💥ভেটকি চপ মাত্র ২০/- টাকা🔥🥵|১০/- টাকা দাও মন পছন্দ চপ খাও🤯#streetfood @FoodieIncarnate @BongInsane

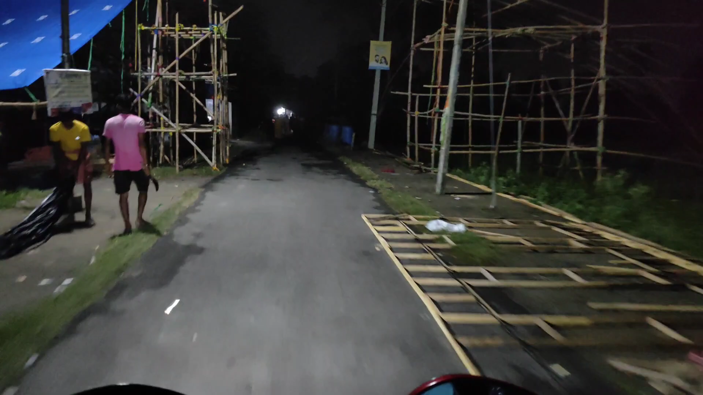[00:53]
তো দেখো, এটা আমাদের পাড়ার প্যান্ডেল আর কি, দুর্গাপুজোর প্যান্ডেল অলরেডি স্টার্ট হয়ে গেছে,
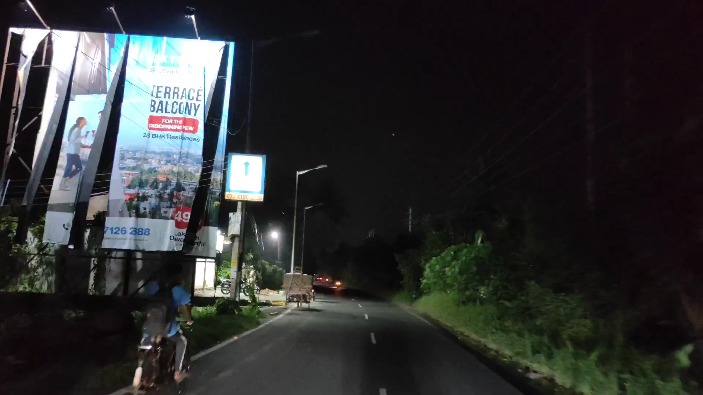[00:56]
আর আমি ইএম বাইপাসে চলেই এসেছি। তো এখানেই কোনো একটা স্ট্রিট ফুডের রিভিউ দেবো।